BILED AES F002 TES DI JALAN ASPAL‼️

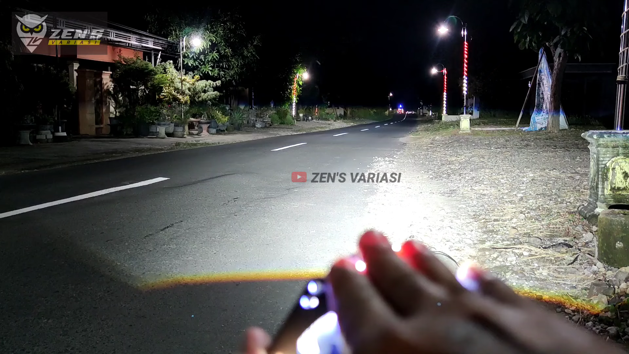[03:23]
nah cukup lebar banget ya padahal ini satu paket nah seperti ini WK custom itu ketinggian jadi agen harus setting rendah seperti ini jadi dia cuman menginginari di jalan aja seperti ini ini masih aman walaupun dia itu terang tapi gak selur dari pengen depannya tapi kalau settingnya ke terlaut tinggi seperti ini dia pasti silo bro kita coba rendahkan seperti ini ini masih aman kita coba lihat ini ada dari depan nah dia gak mengebeam pas beam ya jadi ini aman dia